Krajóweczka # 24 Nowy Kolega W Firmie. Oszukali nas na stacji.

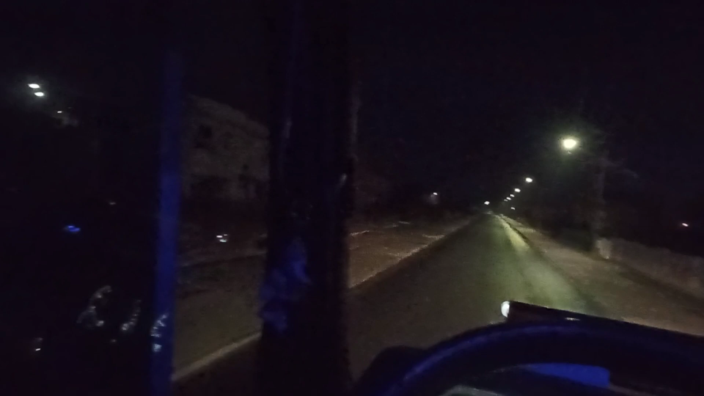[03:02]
A to nie takie proste Jak też wsiadałem pierwszy raz ten samochód To nie wiedziałem, jak ten tempomat włączyć To jest kombinacja klawiszy taka, że Po Mercedesie prosto Po prawej stronie na kierownicy Przyciski od tego są I tu się wszystko ustawia i pasuje A tam nic Tam trzeba klawiszem dać do dołu Takim specjalnym od tempomatu I dopiero na kierownicy wtedy się ustawia Inaczej się nie chce Ech, kurde, trzecia dwadzieścia Jeszcze tory pozamykane Niech to pech
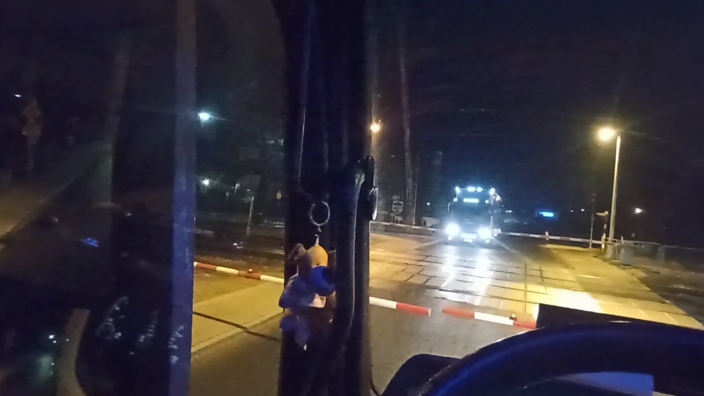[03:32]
Więc trzeba będzie chwilę poczekać Nieraz się stoi pięć minut Nieraz się stoi dwadzieścia minut Niestety Ale się śnieg rozpadał teraz Kurde,
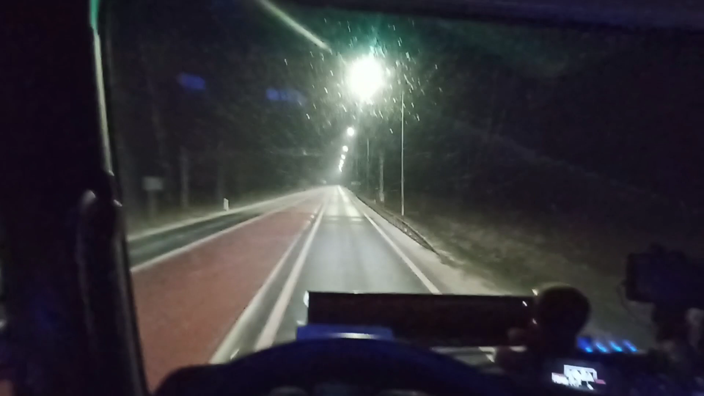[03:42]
no Marzec i teraz takie Będą akcje, że będzie śnieg Już pomału do wiosny Myślałem, że bliżej, a nie do zimy Czwarta dwadzieścia Jedziemy dalej, jedziemy dalej Do Szczecina Kolega się tutaj za mną trzyma Strasznie słaba jakoś,
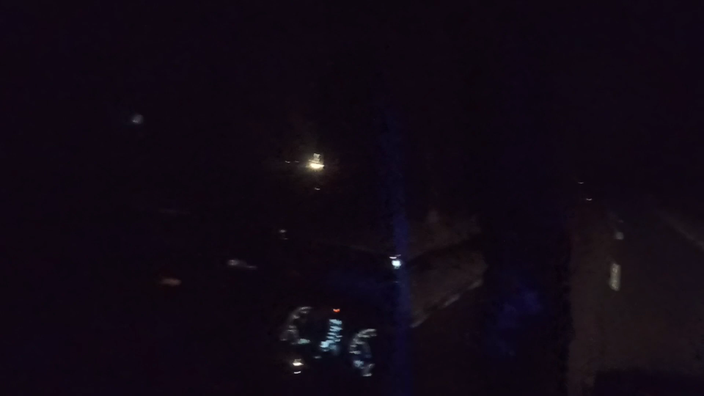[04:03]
kurczę Jakieś ciemno Te kamery słabo widać Ale jedzie za mną Jedzie za mną, jedziemy sobie równo No i w ogóle tak Ciekawostka Tankowaliśmy rano Koło bazy
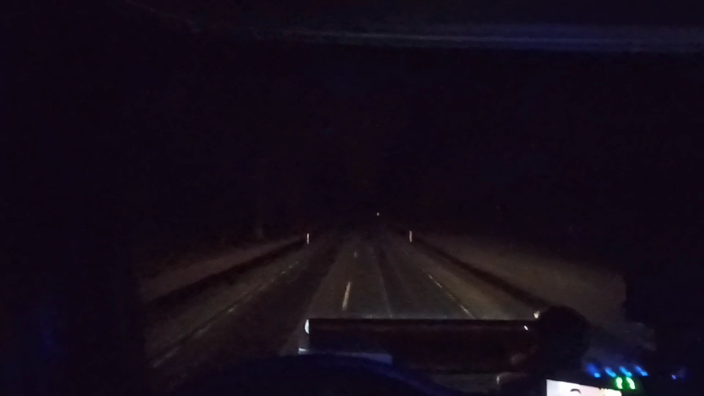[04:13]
Na BP No i Ten kolega mówił, że no Dosyć mocna rezerwa
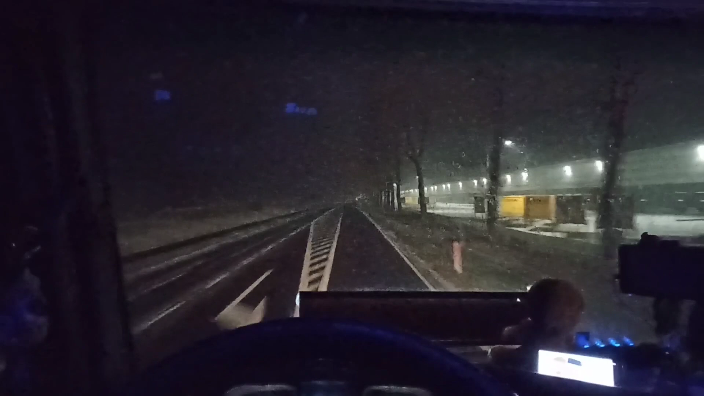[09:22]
Kurde ja myślałem Że to będzie Trochę pomału przestawać Badać A to coraz gorzej się robi Drogi co prawda jeszcze w miarę czarne Ale no Tutaj widzę plac Na tym nowym Amazonie Znaczy to jest taki chyba Przerzutowy magazyn Amazonie Już cały biały Jestem ciekaw jak dalej będzie Dobra Raport zdamy później Dobra Wszystkie tematy tutaj mamy